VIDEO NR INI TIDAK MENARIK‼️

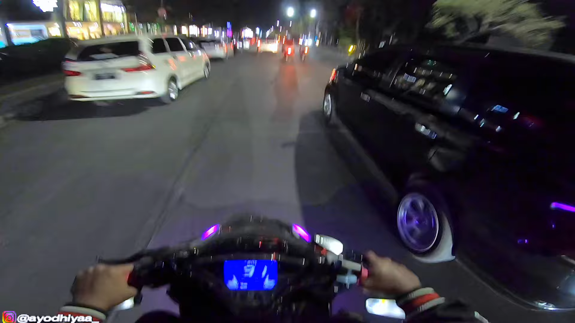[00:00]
Oke okay guys, halo halo halo. Oke okay, balik lagi sama gue di channel Ayo Dia ya. Dan di video kali ini gue mau naik ride.
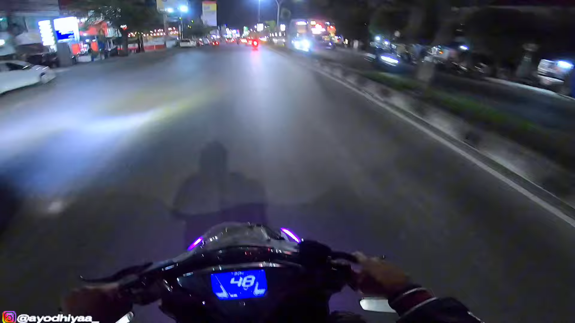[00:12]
Seperti kalian lihat nih, ini udah malam dan sebenarnya gue habis ada kegiatan.
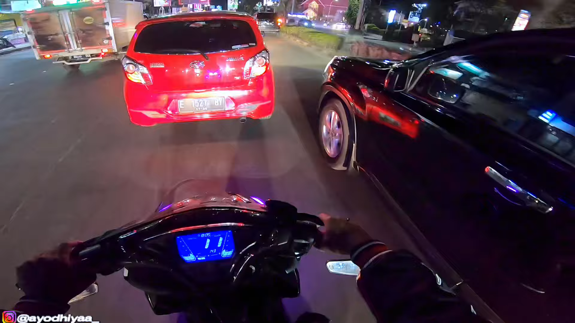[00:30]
Saat apa tuh bang? Ini polisi bukan sih? Jalan pulang.